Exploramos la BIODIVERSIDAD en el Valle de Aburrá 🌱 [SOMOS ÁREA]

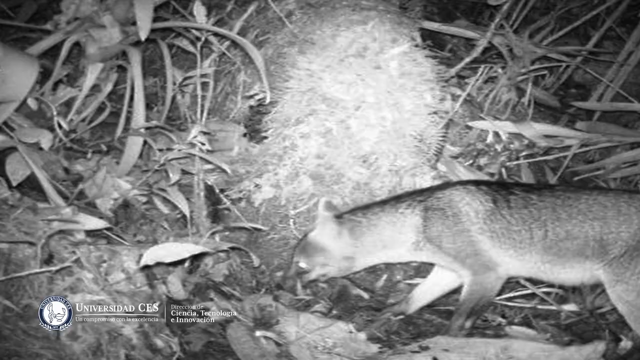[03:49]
El proyecto de rastreo, seguimiento y monitoreo de la fauna silvestre, que después de un seguimiento largo alcanzamos a colocarle un transmisor de telemetría a un puma,
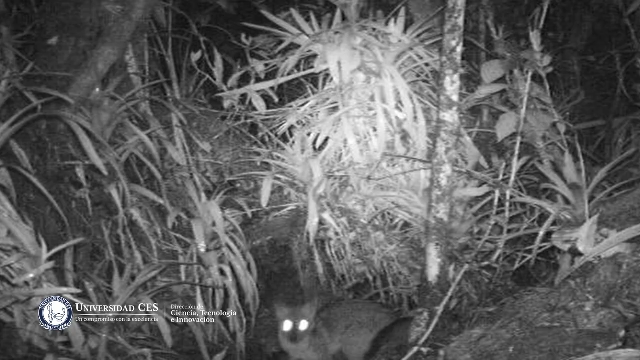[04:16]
encontramos comadrejas, encontramos zorros, encontramos, digamos, ardillas, las zarigüeyas.
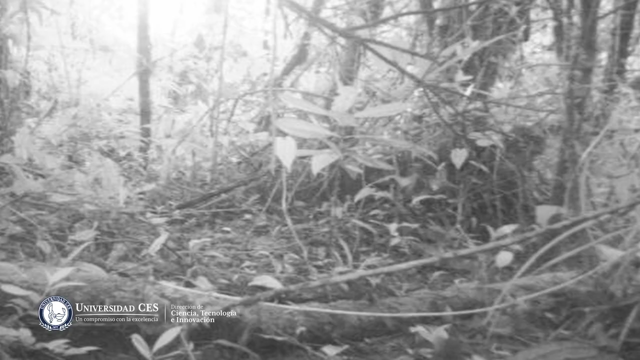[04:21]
Antes la gente veía una lorita o un pajarito en la calle, digamos un azulejo o un cinzón, entonces lo voy a coger para meterlo a la jaula.